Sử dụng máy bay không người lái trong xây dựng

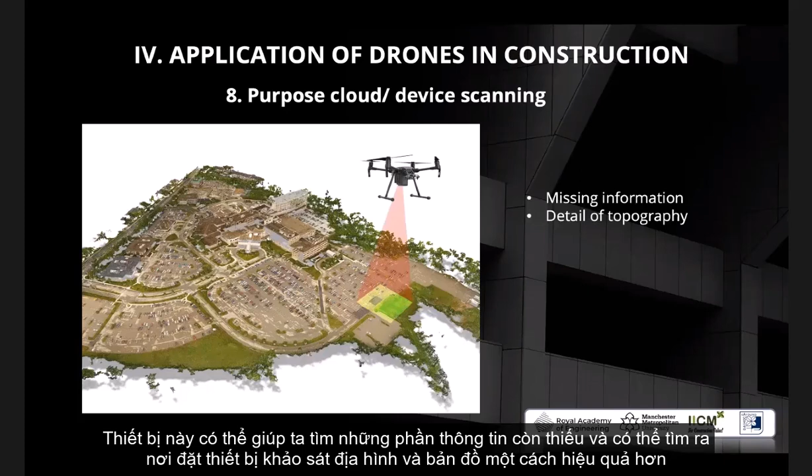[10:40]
This really helps us in finding some missing information or maybe finding some serving site for topography and category purposes. It can be more efficient. We have thermal imaging recording. This figure out the cold and hot spot of the construction site. For example, the cold spots are figured out as blue and the heat spots are figured out as red. So it can show us the reaction or what is going on in construction site. Even the movement of humans inside the construction site.
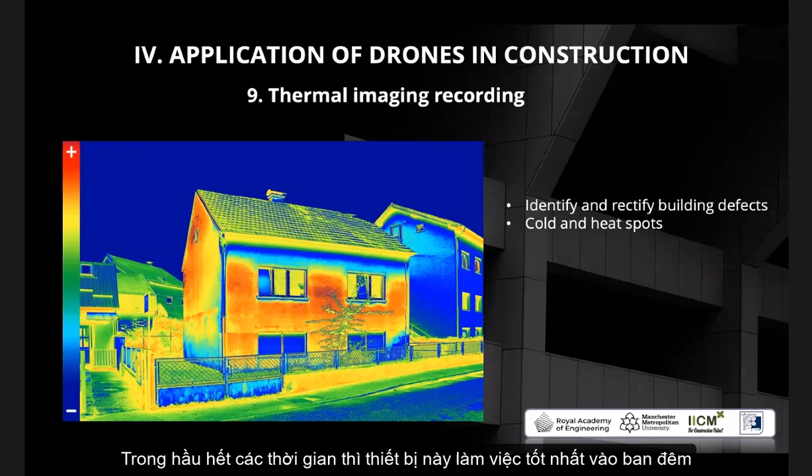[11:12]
Most of the time, it is used during the night for better evaluation. We have security. We have security.